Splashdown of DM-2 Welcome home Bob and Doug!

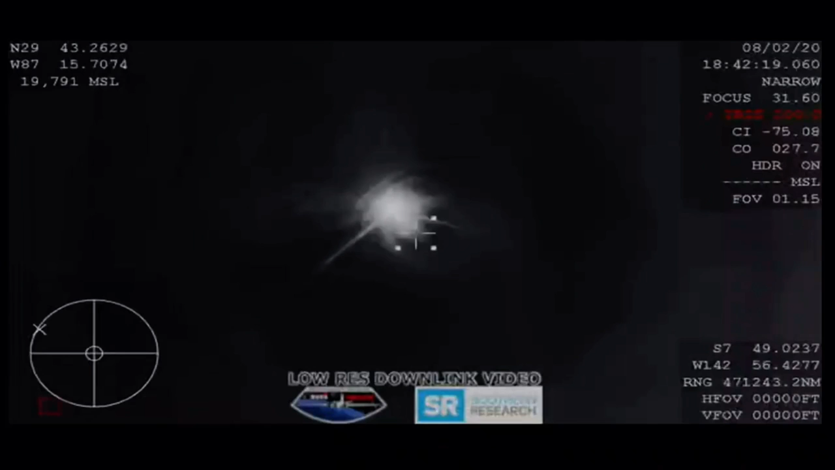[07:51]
There it is. The first view from the WB-57 airplane. It is dipping in and out a little bit. This is going to be an infrared camera showing us Dragon reentering.